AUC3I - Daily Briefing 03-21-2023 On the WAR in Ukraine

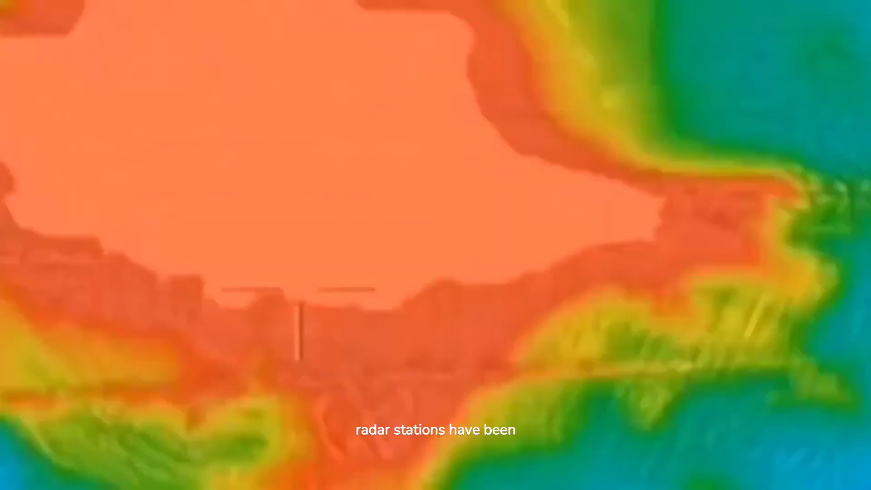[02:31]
Donetsk People's Republic,
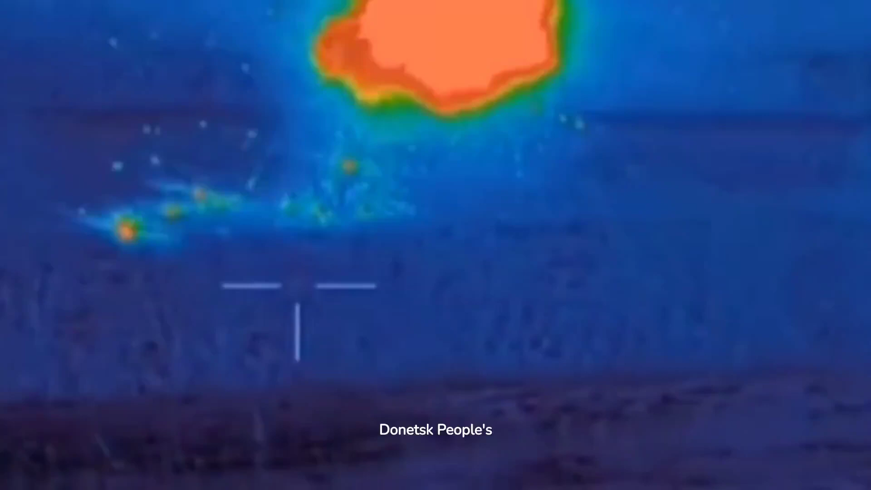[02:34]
Orkhov, Zaporzy region, and Belazurka, Kurson region. Fighter aviation of Russian aerospace forces has shot down one Su-25 aircraft of Ukrainian Air Force in an air-to-air operation near Nakhonarovka,